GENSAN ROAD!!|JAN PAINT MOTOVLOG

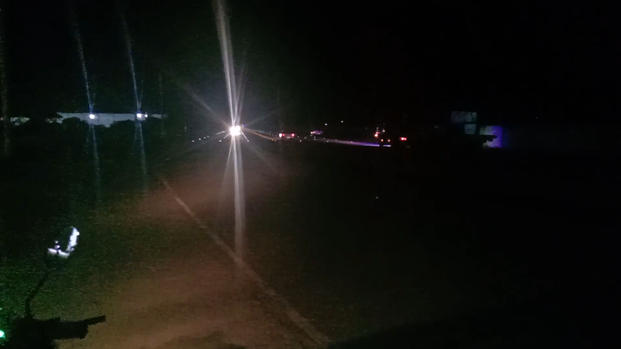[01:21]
Kung napadaan kayo sa Maybanate mga guys hanggang Malungon, so ito na yung nakikita niyo sa Malungon sa Cabanate. And yan mga guys, bibijoin natin
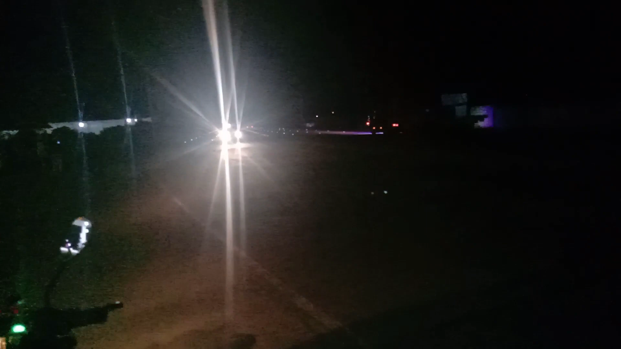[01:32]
simula dito mga guys hanggang sa maputol yung LED na ito mga guys, hanggang doon sa may airport na siya. So yon, let's do this mga guys, and let's go, magbibijo na tayo mga guys.
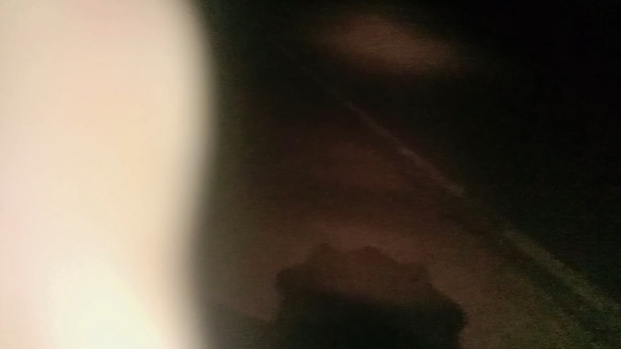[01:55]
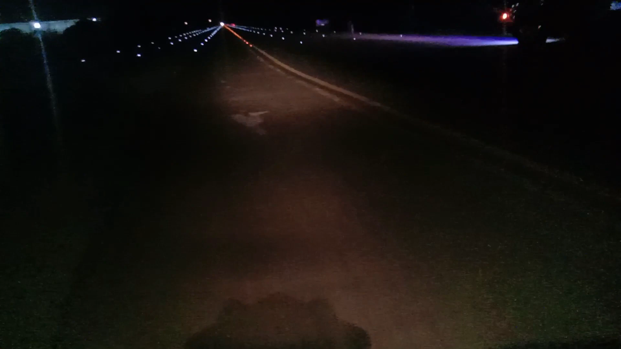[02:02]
Siya mga guys, yan yung mga ilaw. Actually parang 6 lanes na to mga guys, sobrang lapad na na, sobrang malapad na siya mga guys.
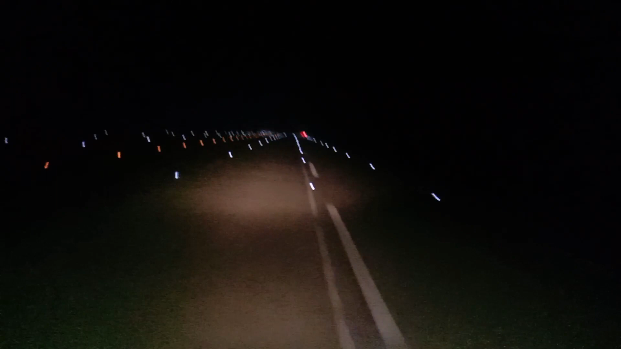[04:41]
Pansin nyo, maraming dumadaan na sasakyan mga guys. Hindi delikado dito mga guys.
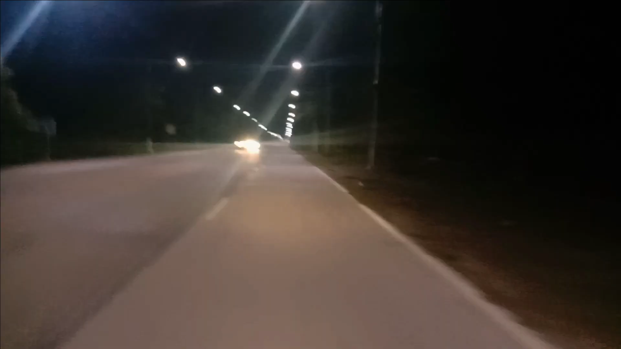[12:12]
Dito na tayo mga guys, end of diversion na. So nandito na tayo sa Philam Road mga guys, sa going to airport na yan mga guys. Home sweet home na tayo mga guys.
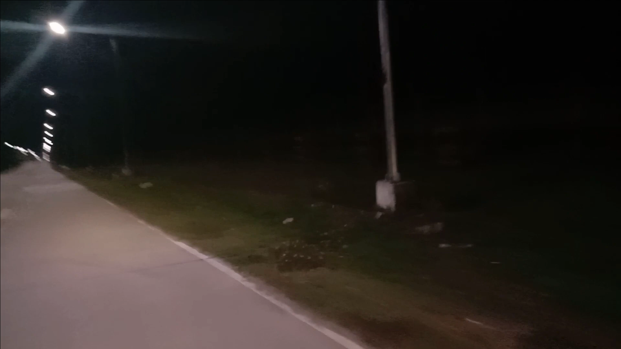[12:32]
So before that, tatapusin ko na yung aking vlog mga guys. And hinto muna tayo saglit for shout out. And yun.
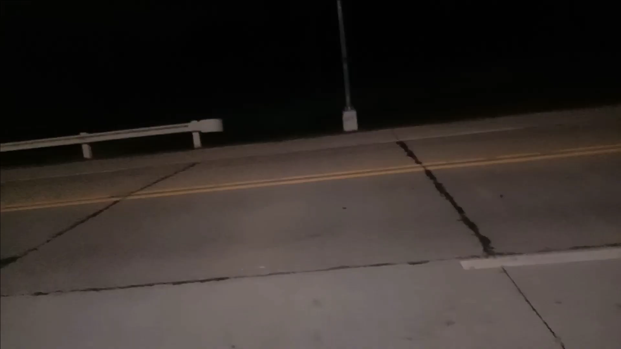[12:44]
So andito na tayo mga guys. Yun. Yun sa papuntang airport.
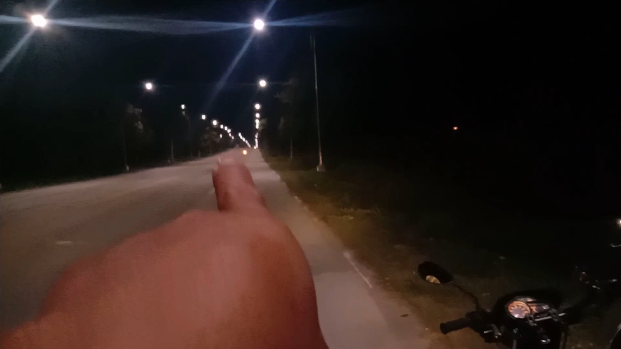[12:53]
So yung liliko na motor doon mga guys is doon yun papunta sa amin.